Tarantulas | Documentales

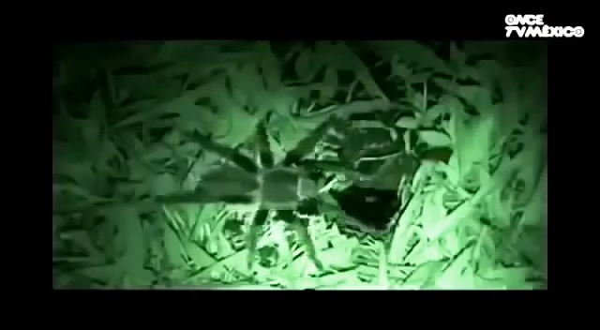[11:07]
cada agujero tiene su dueño. Y tratar de apropiarse del territorio ajeno puede causar una pelea a muerte. En este video vemos un encuentro de dos tarántulas.
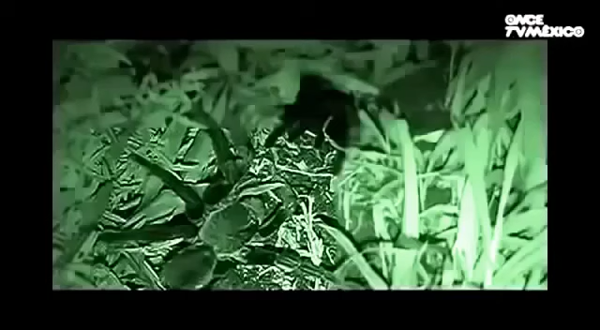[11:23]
De un lado está la dueña de una madriguera y del otro lado una intrusa que viene y ataca a la dueña de la madriguera para poder apoderarse de su refugio, pero también para comer a su congénere. Esta conducta de canibalismo es muy común entre tarántulas.
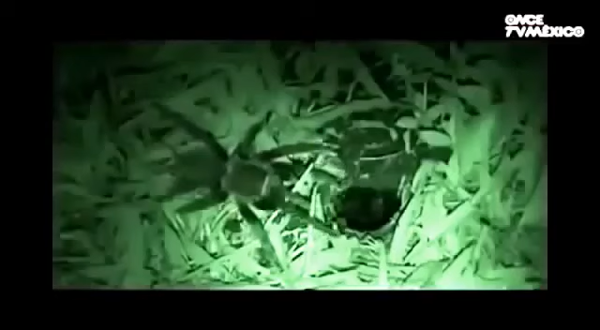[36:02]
Aquí en el campo de fútbol del Ejido 11 de Mayo, en Campeche, cada agujero tiene su dueño. Y tratar de apropiarse del territorio ajeno puede causar una pelea a muerte.
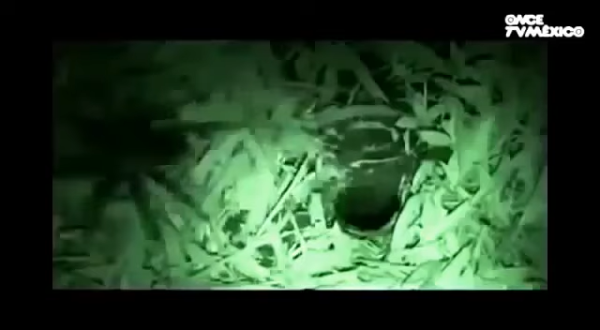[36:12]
En este video vemos un encuentro de dos tarántulas.
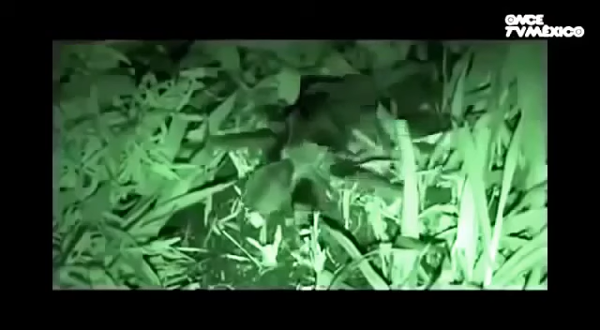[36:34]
Esta conducta de canibalismo es muy común entre tarántulas.